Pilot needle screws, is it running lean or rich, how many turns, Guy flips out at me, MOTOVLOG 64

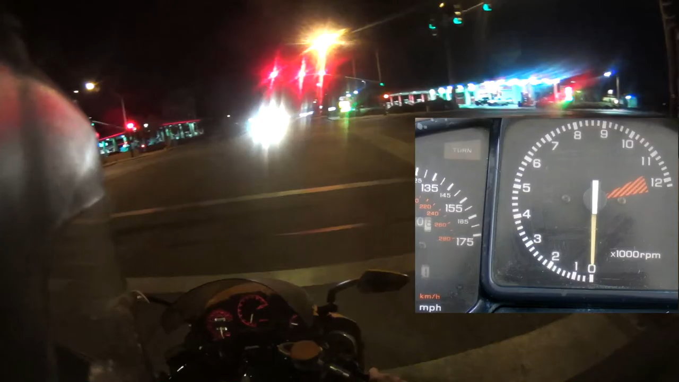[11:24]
limited without rev limit I probably went about 1100 1100 rpm and just kind of held the clutch in a little bit so that I wouldn't like just take off
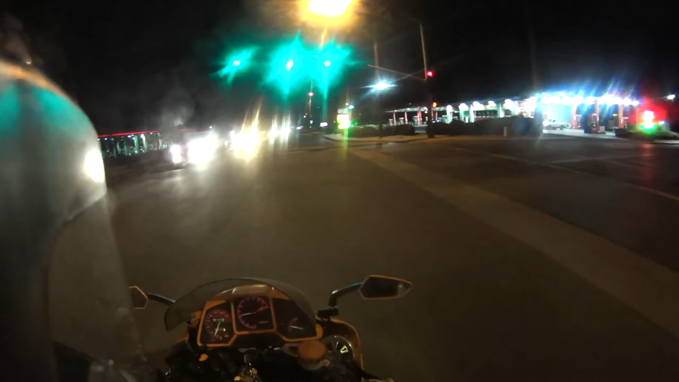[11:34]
anyway so yesterday I turned the highlights in one more half turn so I'm at one and a half turns out now we're gonna see how that goes hopefully it goes good